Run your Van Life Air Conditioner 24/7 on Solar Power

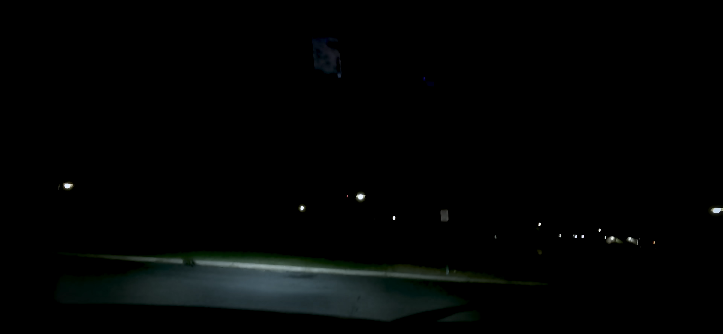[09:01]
All right, my friends, here we go. Leaving West Wetlands Park, heading to the Home Depot.
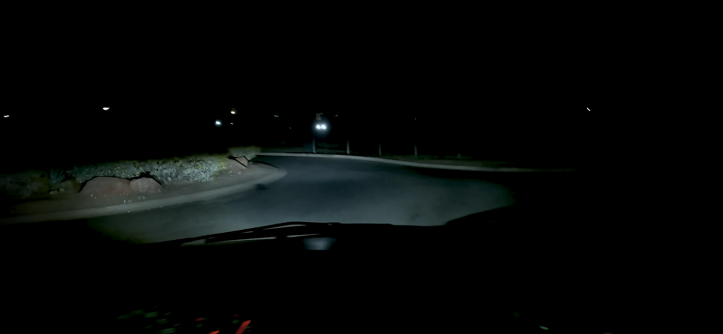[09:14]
It is 2.7 miles away. We're going to roll up in there like we own the place, do a little stealth camping.
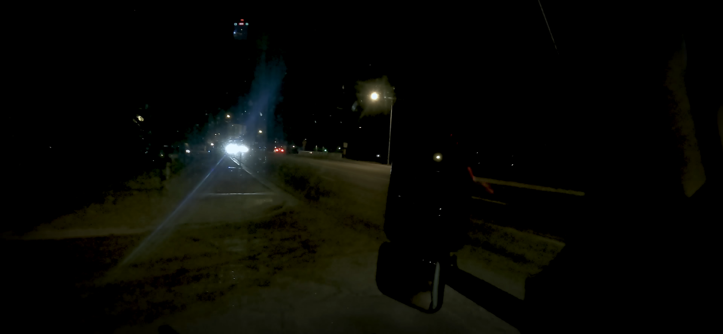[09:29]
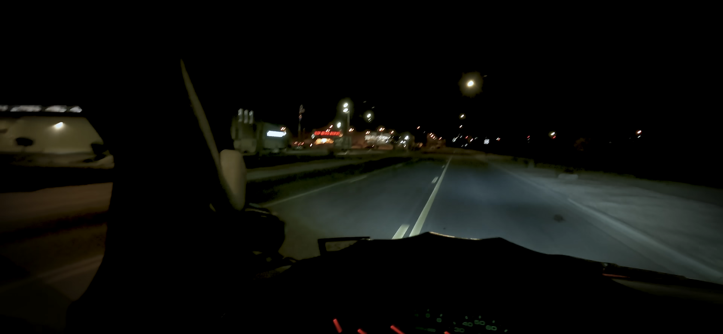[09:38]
We're going to pull into the parking lot and check it out. I can already see there's a school, a little short bus parked up. Definitely not stealth camping. Very obvious he's staying in that. So if the little school bus can do it, then, uh, the solar service truck can do it. Pull right into the giant Home Depot.
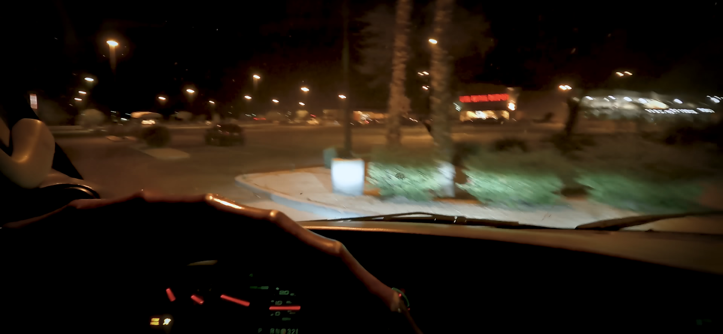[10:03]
And here we go. Yeah, there's a little short bus right here. They ain't even trying to hide it. They're just hanging out in their rig. Look at that.
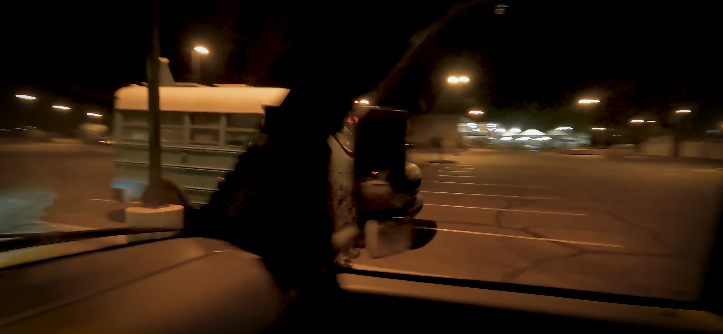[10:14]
A little short bus. What up? Looks pretty good. Pretty good. See where we want to park for the evening.
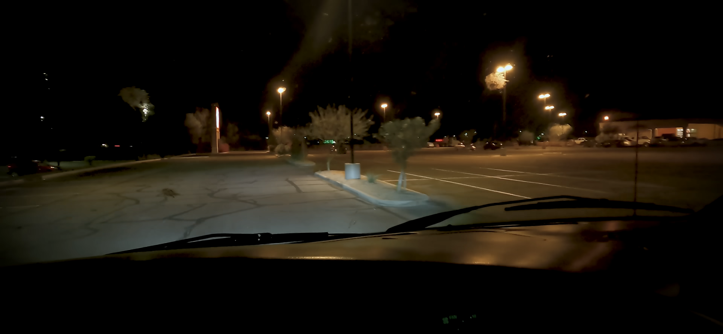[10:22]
I'm going to go down to the end of the parking lot here.
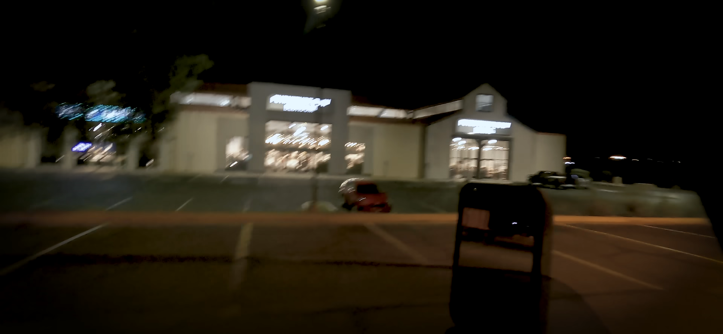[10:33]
Right next to the furniture row outlet. Heck yeah.
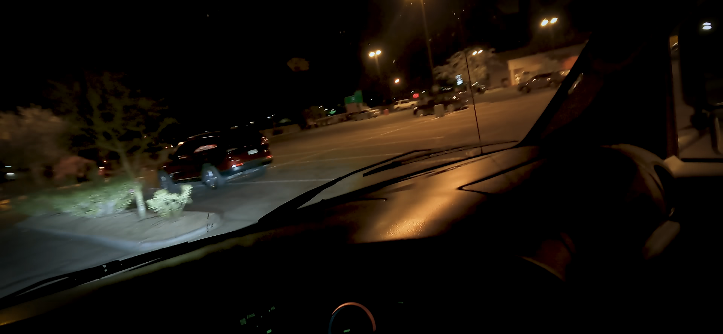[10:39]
Pull up right in here.
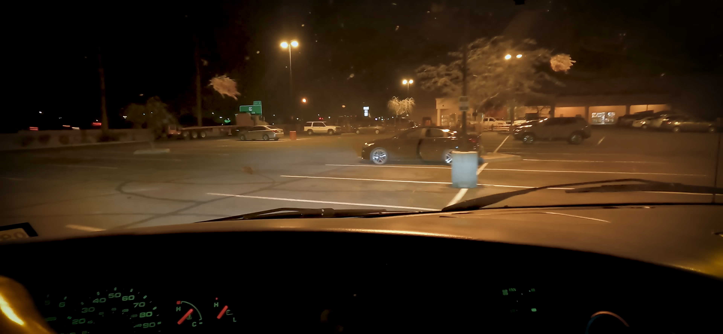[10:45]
And this looks pretty good to me.